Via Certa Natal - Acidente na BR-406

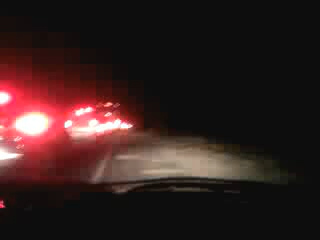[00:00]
Esse é o Via Serta Natal, nós estamos cobrindo um acidente de trânsito com duas vítimas fatais. Vamos descer na nossa viatura agora para mostrar como está o trânsito aqui na BR-406, na Certa-Seleira-Mirim.